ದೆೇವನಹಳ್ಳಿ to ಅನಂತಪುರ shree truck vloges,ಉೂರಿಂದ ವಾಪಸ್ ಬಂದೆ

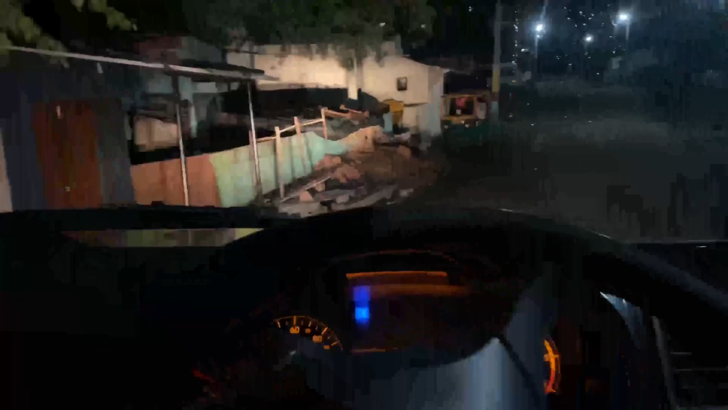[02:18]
ಇಲ್ಲೊಂದು ಎರಡು ಮೂರು ಹಳ್ಳಿ ಹಳ್ಳಿ ಒಳಗಡೆ ಪಾಸ್ ಆಗಬೇಕು ಡೇ ಹೊತ್ತಲ್ಲಿ ಸ್ವಲ್ಪ ಗಲಾಟೆ ಮಾಡ್ತಾರೆ ಇವರು
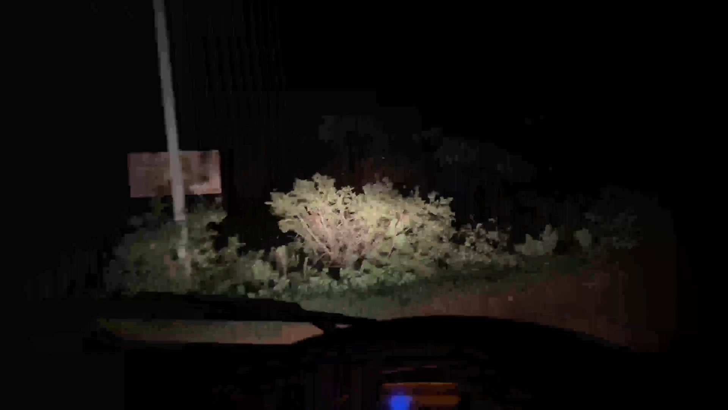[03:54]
ಅಂದಾಗಿ ಇಲ್ಲೊಂದು ಸ್ವಲ್ಪ ಕಳ್ಳರು ಕಟ್ಟನೋ ಜಾಸ್ತಿ ನೈಟ್ ಟೈಮಲ್ಲಿ ಆದಷ್ಟು ಹುಷಾರಾಗಿರ್ಬೇಕು
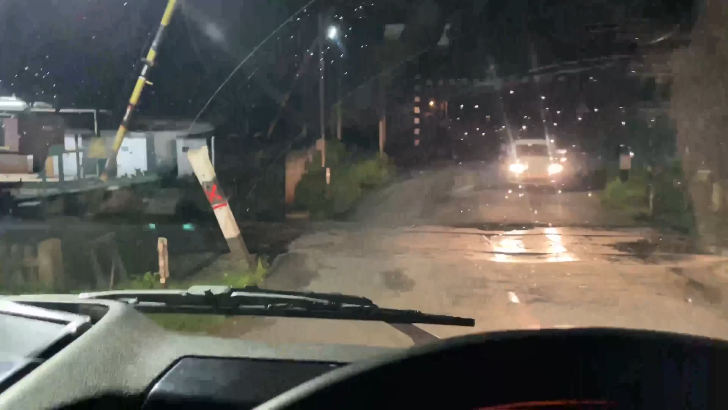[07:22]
ಇನ್ನೇನು ದೇವನಹಳ್ಳಿ ಸಿಕ್ತು, ದೇವನಹಳ್ಳಿ ಎಂಟ್ರೆನ್ಸ್ದು ರೈಲ್ವೆ ಟ್ರ್ಯಾಕ್ ಇದು.
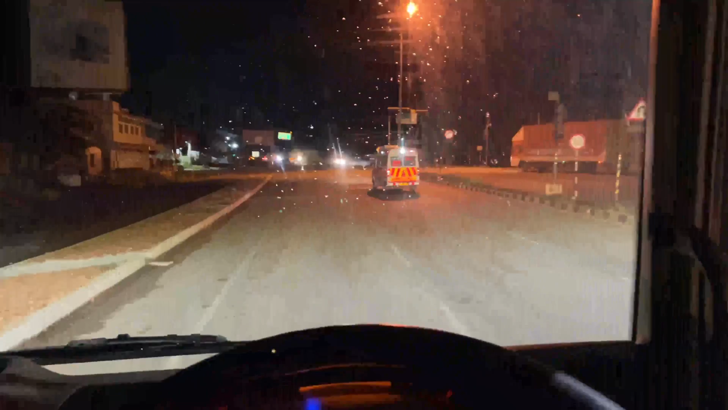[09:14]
ಫ್ಲೈಓವರ್ಗಳು ಅಲ್ಲಿ ಇಲ್ಲಿ ಹತ್ರ, ಅಲ್ಲಿ ಮಾತ್ರ ಕೆಲಸಗಳು ಇರಬೇಕಷ್ಟೇ. ರೋಡ್ ಆಲ್ಮೋಸ್ಟ್ ಕಂಪ್ಲೀಟ್ ಆಗೈತೆ, ಒಂದು 80% ಆಗೈತೆ.
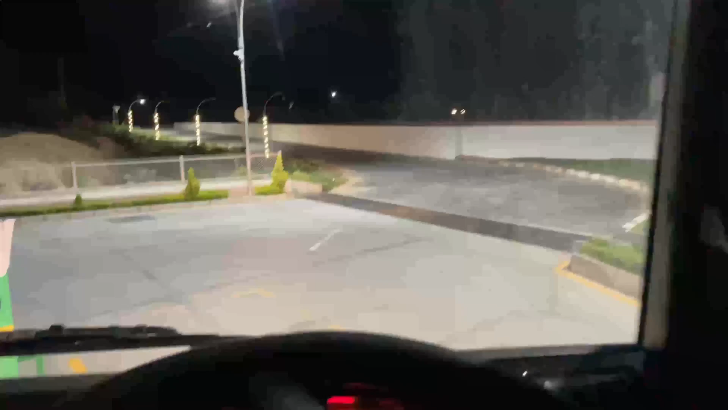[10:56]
ಹಂಗಾಗಿ ಅಲ್ಲಿ ಡೀಸೆಲ್ ರೇಟ್ ಜಾಸ್ತಿ ಅಂದ್ಬಿಟ್ಟು ಇಲ್ಲೇ ಹಾಕ್ಸ್ಕೊಂಬಿಡ್ತಾರತ್ತ.
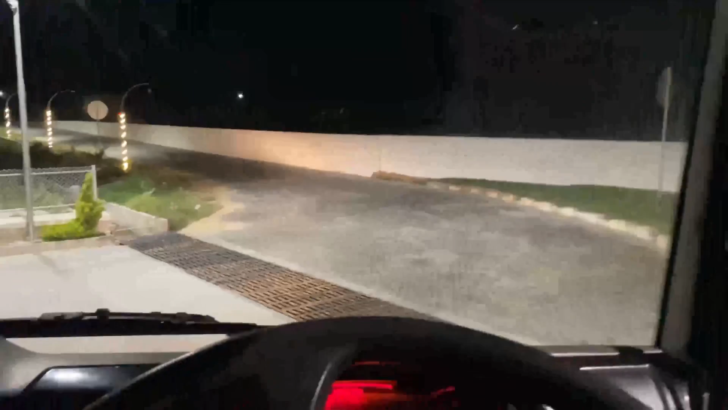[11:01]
ಇನ್ನೇನು ಸಿಗೋಬಿಟ್ಟೆ ಫಾರಿನ್ ಥರ ಮಾಡ್ಬಿಟ್ಟವ್ರೆ ಬಂಕು, ಇದು ಜಿಯೋ ಬಂಕು.
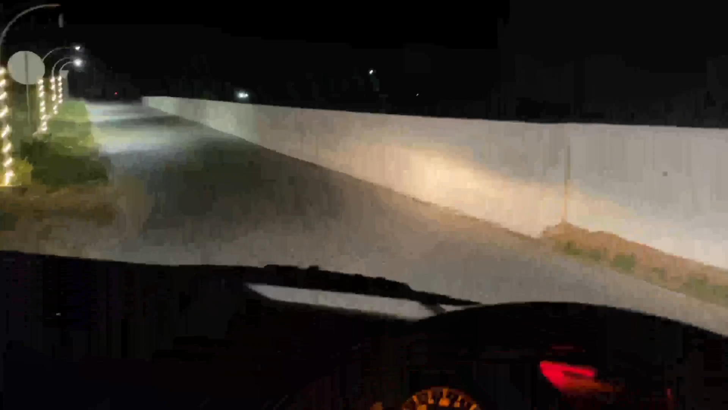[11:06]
ಫಾರಿನ್ ಕಡೆ ಇರ್ತಾವಲ್ಲ ರೆಸ್ಟೋರೆಂಟು, ಕಾಫಿ ಶಾಪು ಎಲ್ಲ ಆ ಟೈಪಲ್ಲಿ ಮಾಡವ್ರೆ.
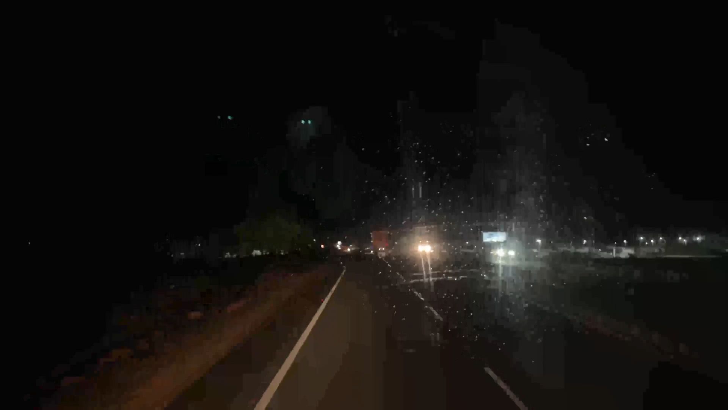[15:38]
ತಗದಾಕಿದ್ರೋ ಇದೆಯೋ ಗೊತ್ತಿಲ್ಲ ಲೋಗೋ ಚೇಂಜ್ ಆಗಿರುತ್ತೆ ನೋಡಿ ಇಲ್ಲಿ ಇದು ನಿಂತಿದ್ದಾವೆ ನೋಡಿ ಇಲ್ಲಿ ಕಂಟೈನರ್ ಗಾಡಿಗಳು